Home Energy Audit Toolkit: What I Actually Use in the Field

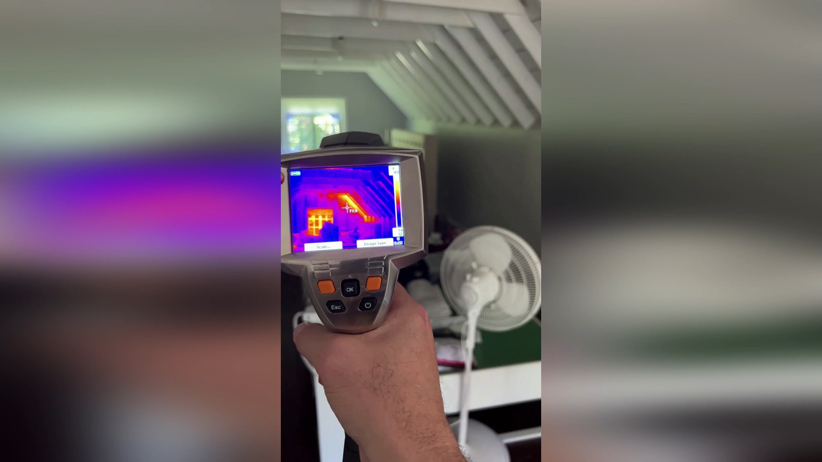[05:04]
camera or IR camera I think I've used a testo and I've also used a FLIR and I think the FLIRs are nice they come in a couple different levels you have to do some research there I once used
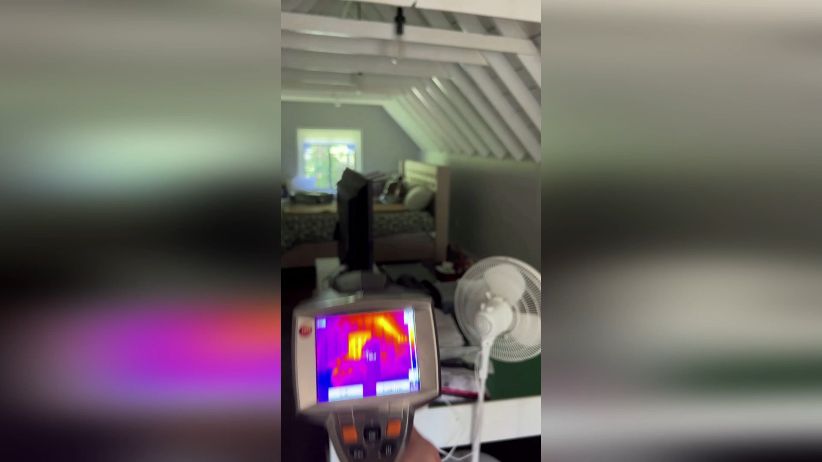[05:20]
a thermal camera on my phone
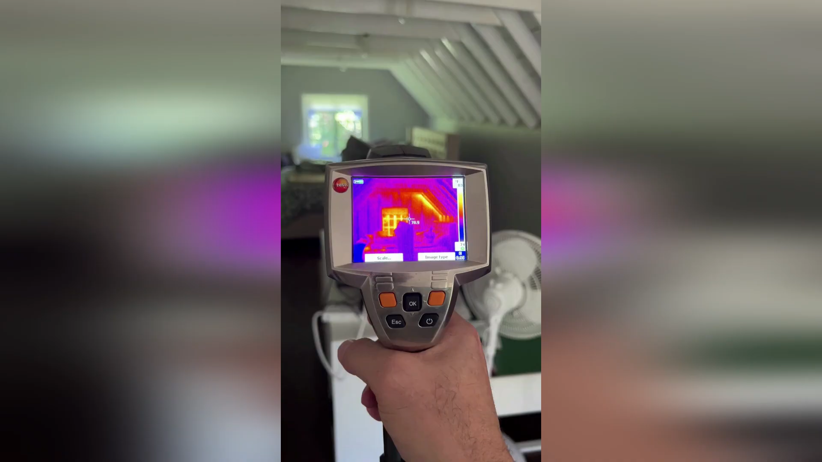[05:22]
and it was I think when they just came out this is actually back in 2018 maybe they didn't hadn't just come out but I think they're a little better nowadays
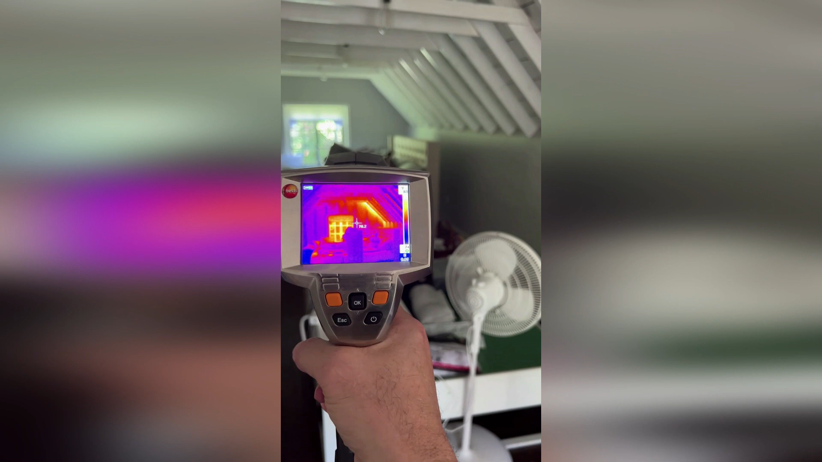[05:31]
five years later but I personally use a handheld I think it gives the best result and it does come in handy mostly for me when there are areas around
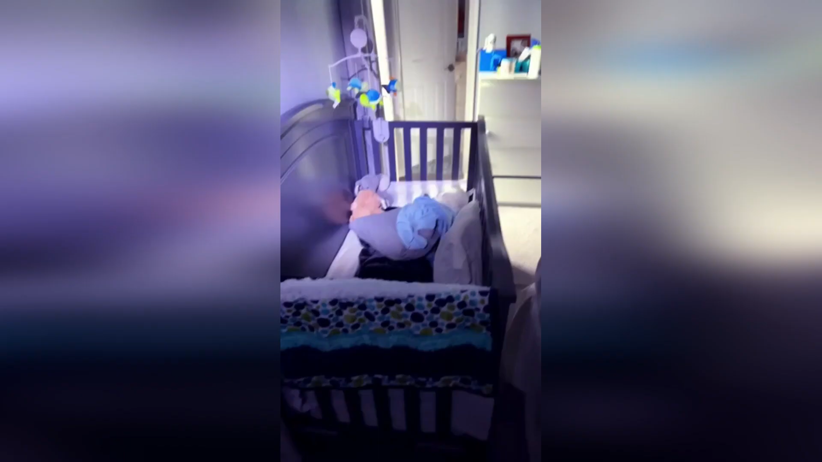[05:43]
the house that the customer is interested in understanding that I can't get to that's when I find the thermal camera to be most useful and
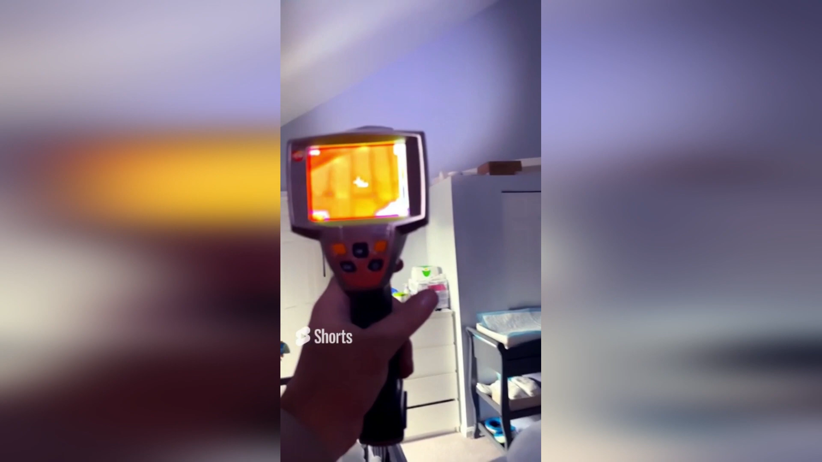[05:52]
also to present a story when the temperature variances are you know conducive to it in other words if you live in an area where the temperature inside and outside is oftentimes the same and then you have your seasons the best time to use the camera at least what I found is going to be when you do have big
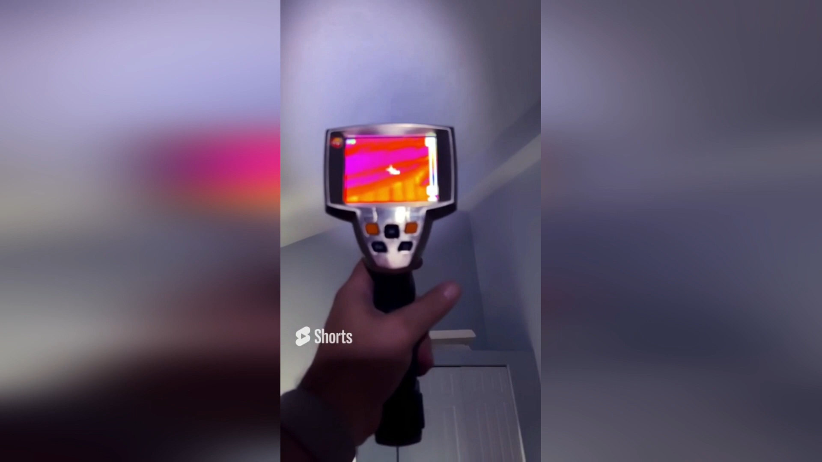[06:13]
temperature variances so wintertime summertime and usually it's good to point problems out for
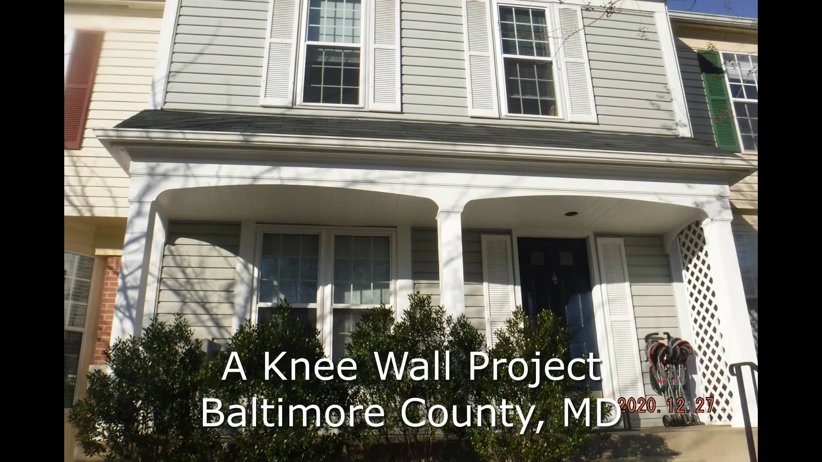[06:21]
example if you have a knee wall in a situation or
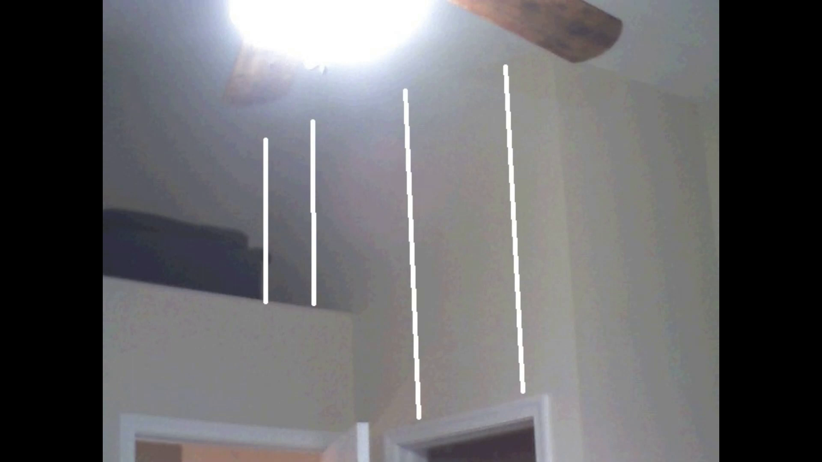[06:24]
a house where the insulation has fallen then that's going to really show a very good illustration of how you're getting you know radiant heat through the wall in the summer or in the winter it's
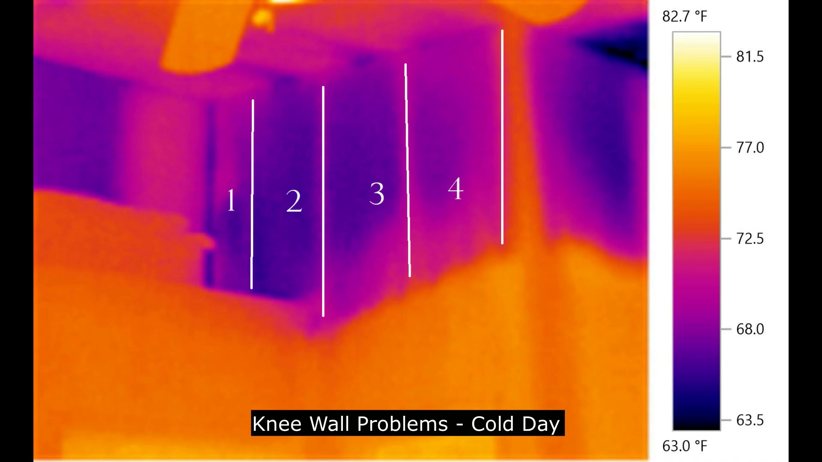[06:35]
On screen: scale top 82.7°F, scale bottom 63.0°F
going to be a cold spot and it does present a good visual but again the most important thing as
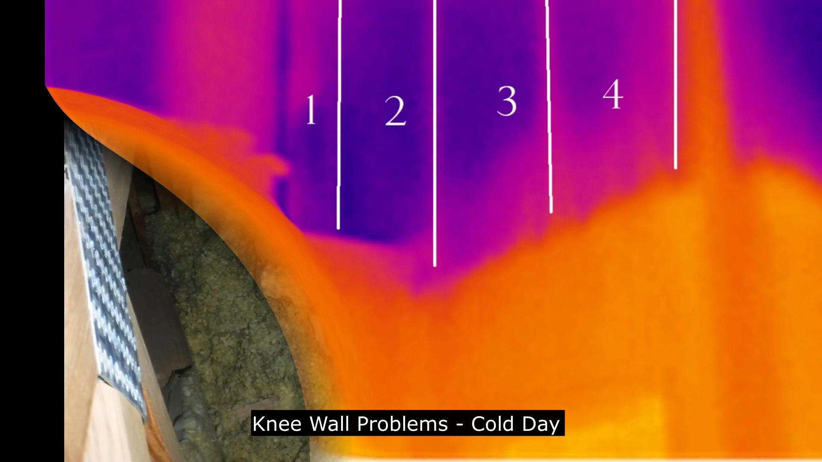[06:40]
an energy auditor in my life or the way that I see it is that you should try to see everything you possibly can